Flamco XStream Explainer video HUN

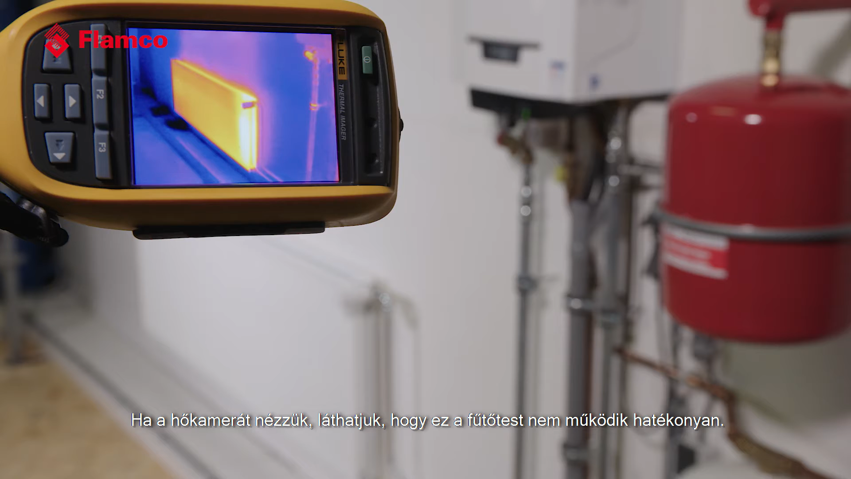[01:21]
A good portion of this radiator is actually quite cold as a result of the air that's entrapped within it.
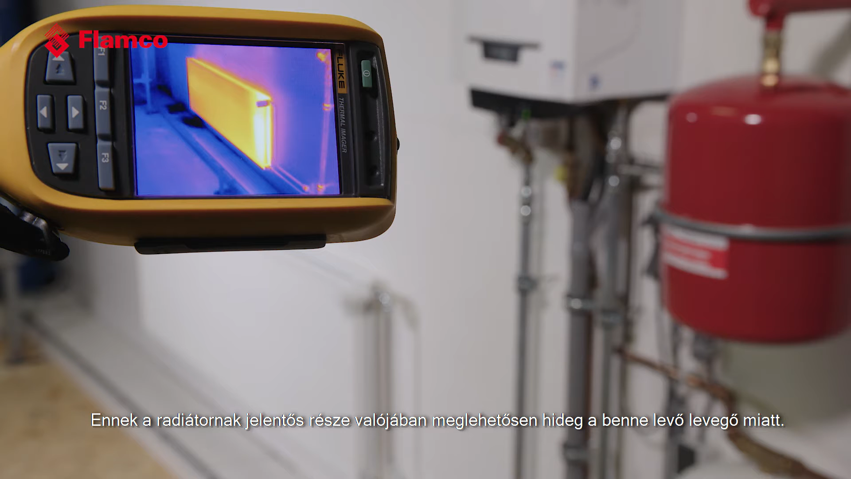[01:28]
So to make our systems efficient and to be able to improve the situation what we need to do is to remove the air and any dirt that's been generated as a result of that air being in the system,